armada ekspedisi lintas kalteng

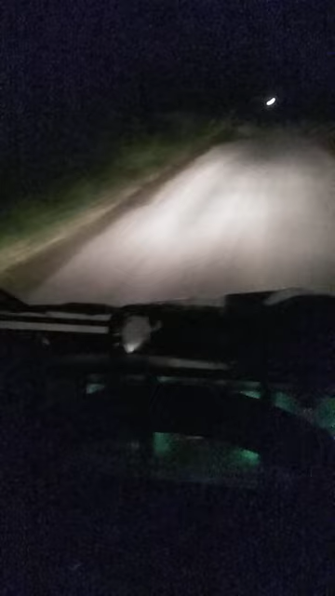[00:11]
Anggapi bagi yang bermuatan untuk menuju pangkuh ke daerah Maliku Dalamnya sedikit bergelombang Dan ada beberapa spot-spot jalan yang berlombang bro
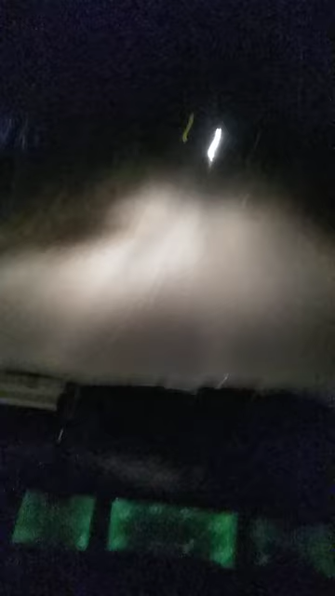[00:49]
Untuk perumahan ada, tapi agak jarang-jarang Untuk yang lewat Ada,
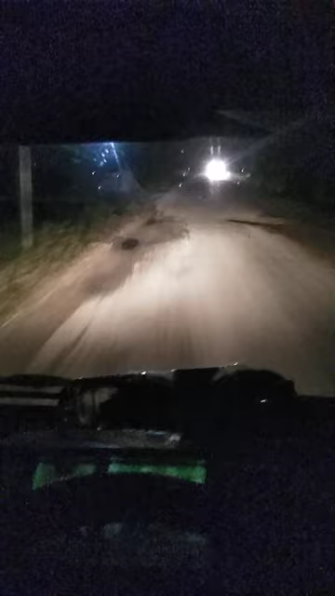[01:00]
tapi juga jarang Karena ini termasuk jalan desa Jadi jalan desa Maliku Nah, jadi bergelombang bro dan ada bergelombang-gelombang jalannya